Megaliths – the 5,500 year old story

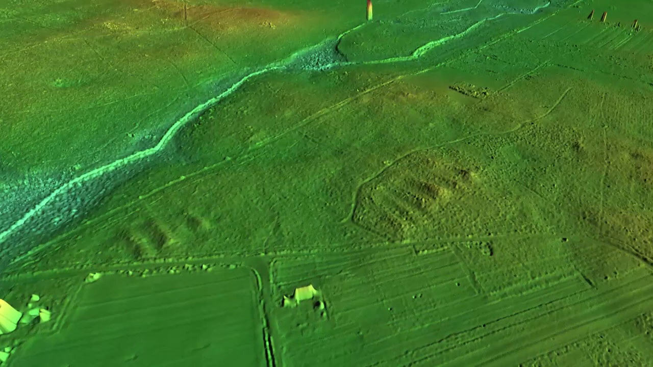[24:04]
It is the best preserved burial ground of this type in Greater Poland,
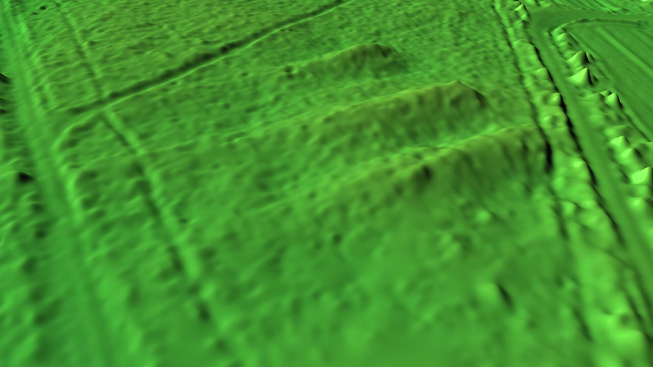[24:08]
and most probably the final one this big to be found in Poland.
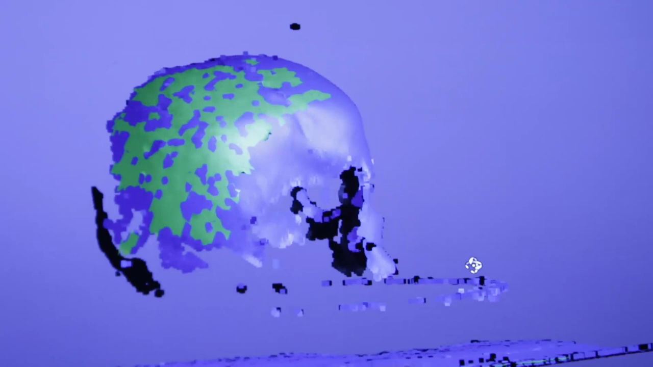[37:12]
In the next stages, that point cloud, captured from different angles, is connected into one consistent three-dimensional model.
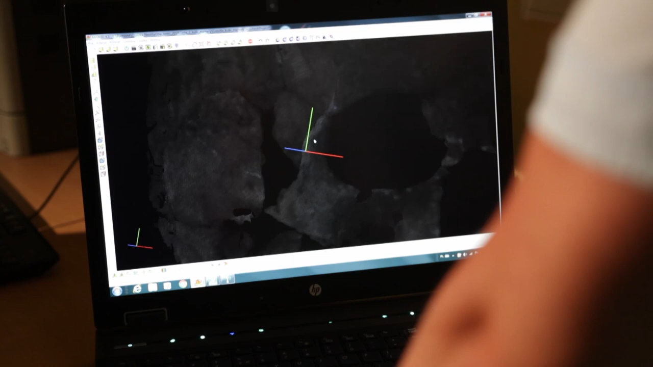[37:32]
model and the skull in order to verify the quality of the obtained model.